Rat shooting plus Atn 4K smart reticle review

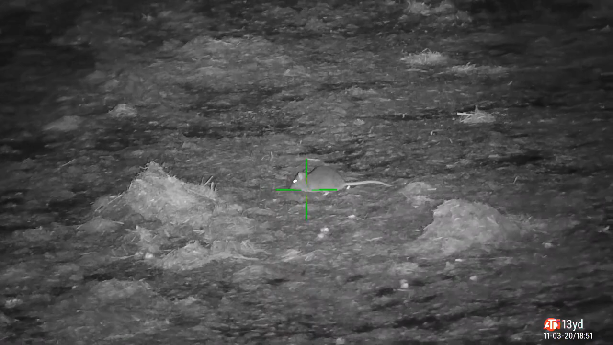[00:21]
this was the one of the first ones it was in the sawage pit just running
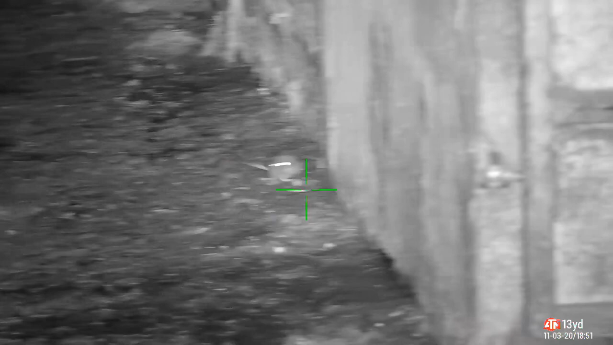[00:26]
around only a little rat wouldn't want to stop to me so I waited and there you go nice clean shot as you can see in the slow motion here very accurate nice clean kill
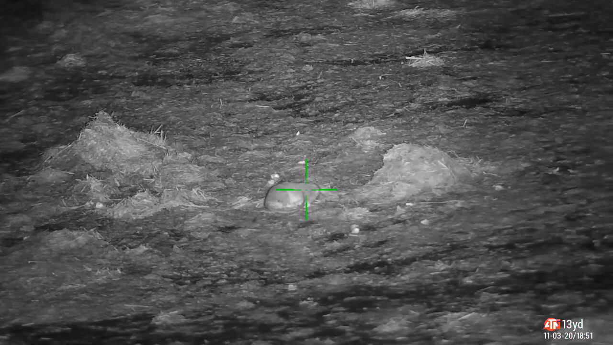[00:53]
this next shot I spotted him
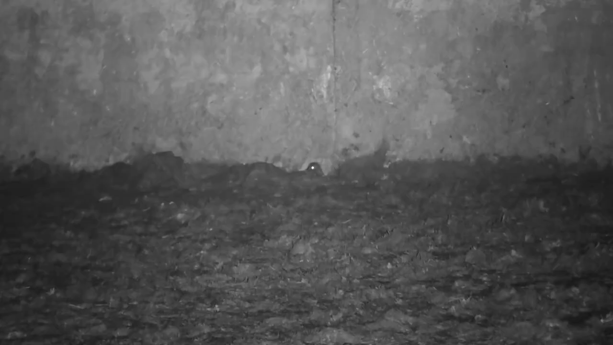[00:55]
spotted literally the heat coming from the wall and decided to have a look and it paid off the thermal spotter really is a game-changer it just changes you see so much more and there he is flopping out the hole afterwards it's
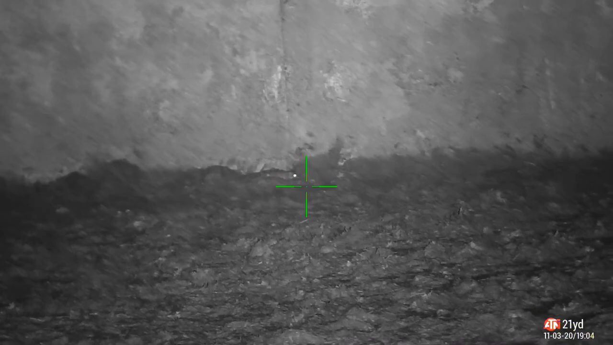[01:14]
a good shot that was good come true as you can probably hear in the background on this one very
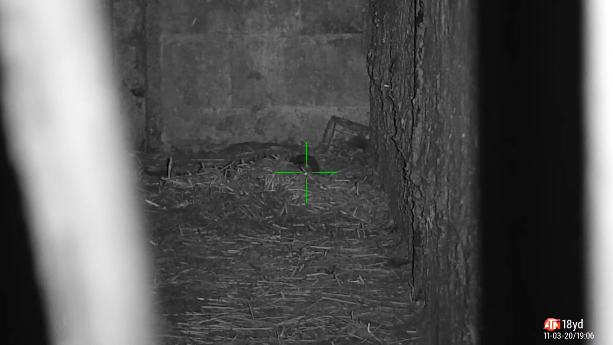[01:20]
rainy I had to try and find the little hidey holes that were in he was just hiding down the back and back on the corner again the corner feed
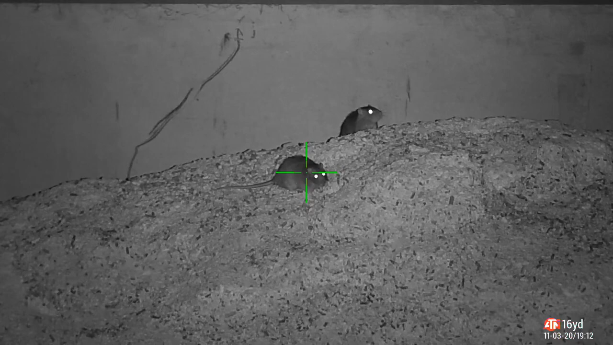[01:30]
nice big wrap I had to do a follow-up shot on this he was gonna
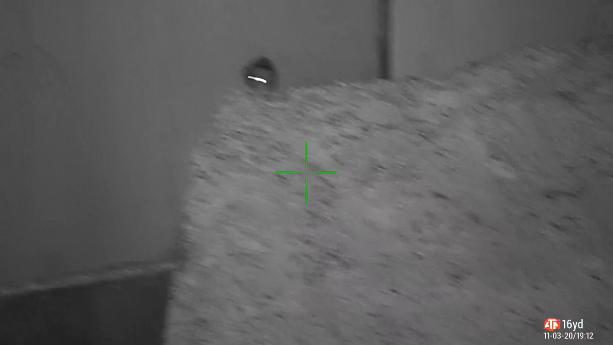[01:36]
die there as you can see he's a bit fading nice follow-up shot
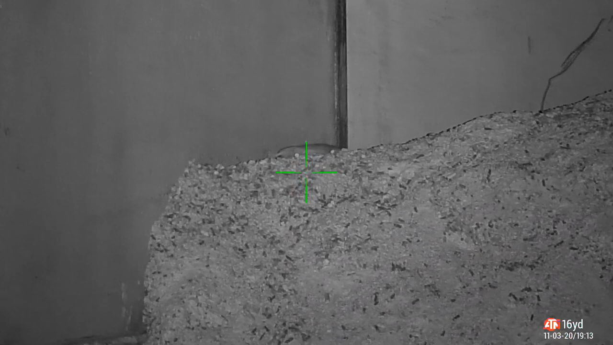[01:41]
this
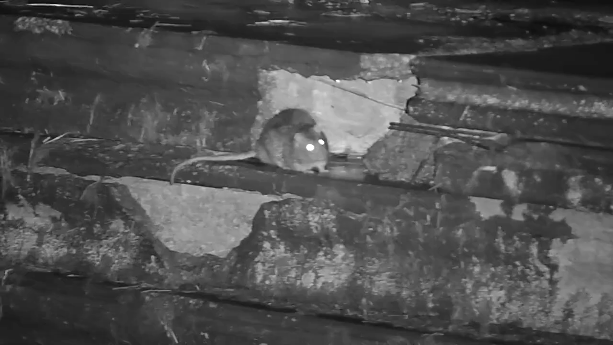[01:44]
next one actually spotted with the thermal never shot there you go down never shot this
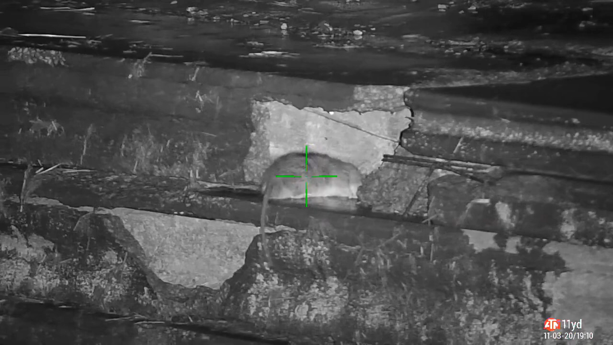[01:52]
position but I managed to spot them didn't even know that hole was there until
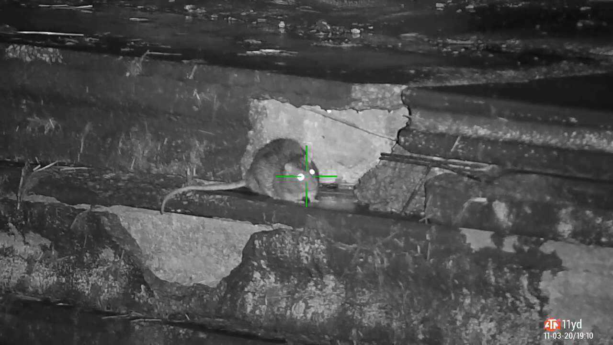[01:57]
I saw the body heat through the thermal so again I'll be paying attention to that hole in the future now I know where